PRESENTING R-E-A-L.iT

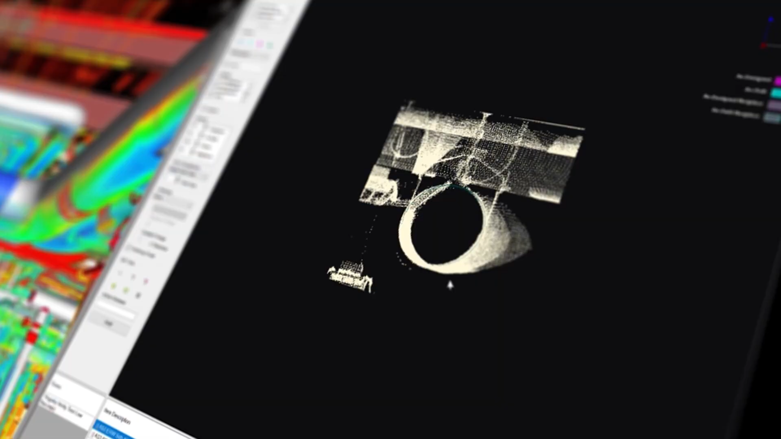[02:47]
Once our clients have the right equipment for RealityCapture, they need the right software solutions to process the data they've collected.
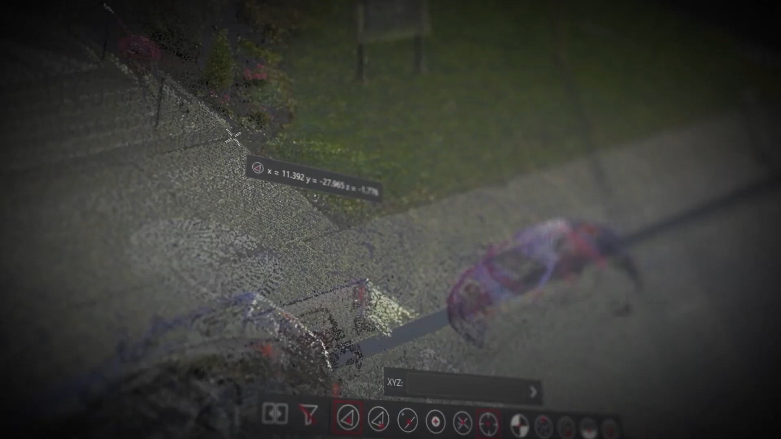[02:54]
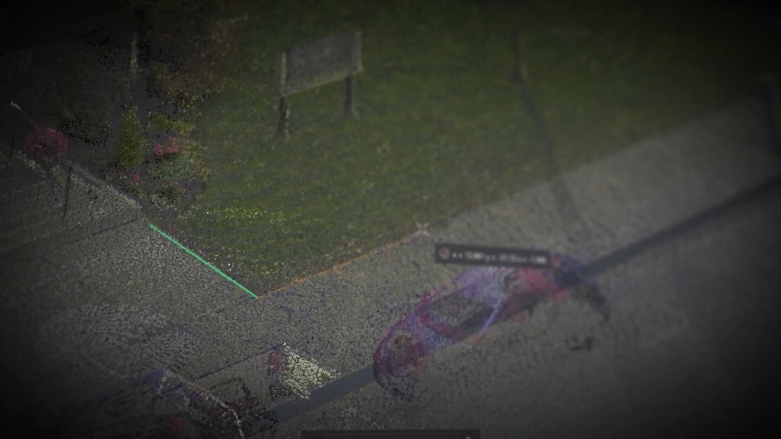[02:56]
Here at Reality,
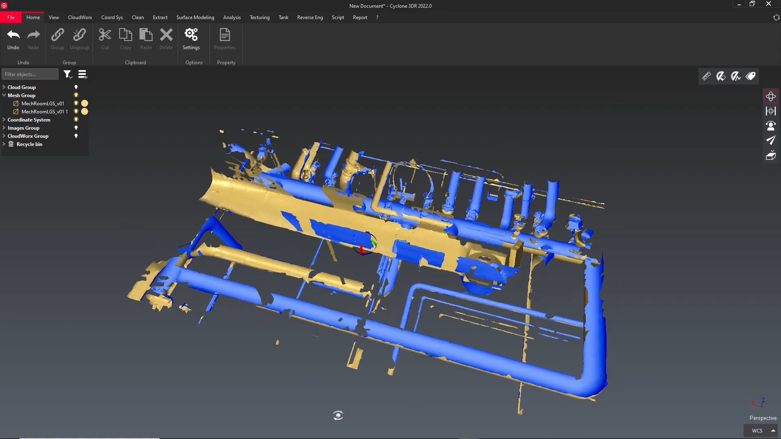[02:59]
we will work with you to understand your needs and put together a software workflow that maximizes your productivity and efficiency,
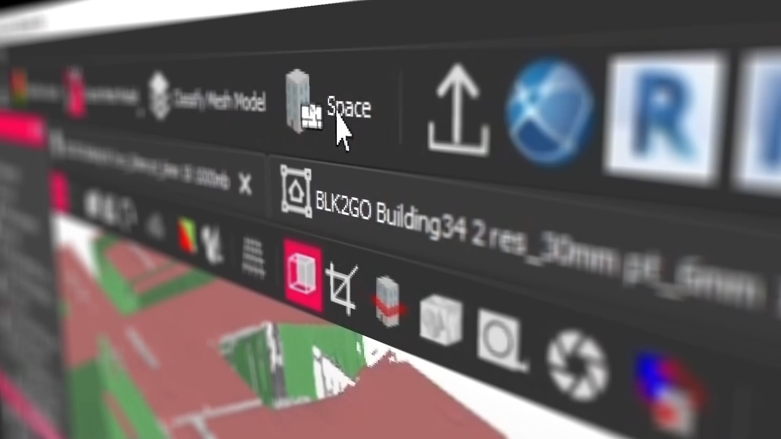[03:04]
while ensuring the highest quality results.
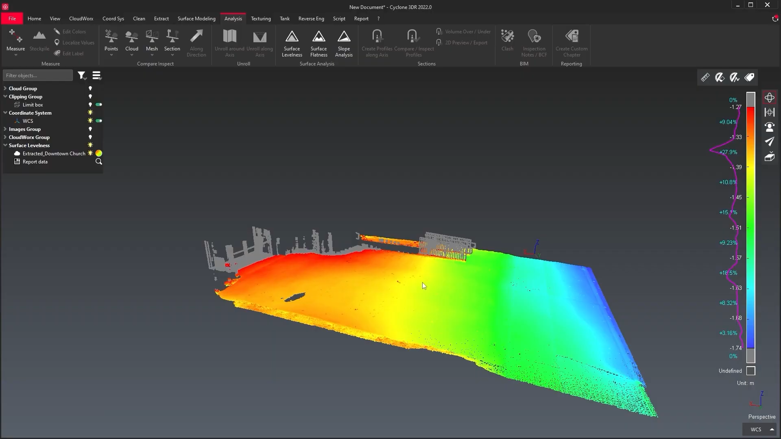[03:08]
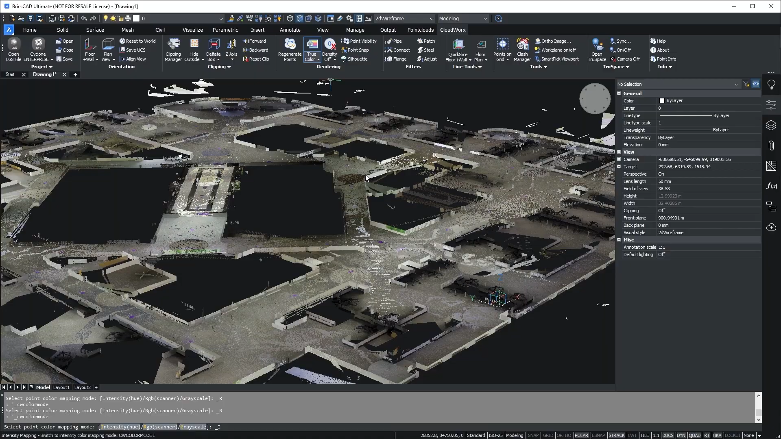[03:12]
With software solutions from Leica Geosystems,